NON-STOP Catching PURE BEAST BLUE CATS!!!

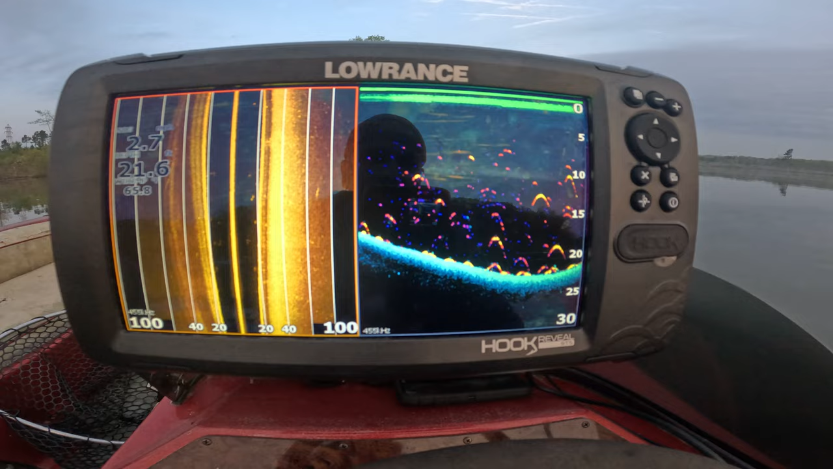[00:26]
That's what I'm looking for right there. Yep, let's anchor up.